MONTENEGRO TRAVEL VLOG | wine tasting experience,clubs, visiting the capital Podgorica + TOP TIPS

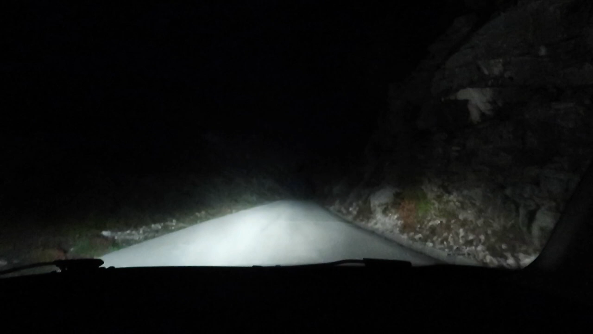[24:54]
Like even with full beam. Ah! Bruh, that is pitch black.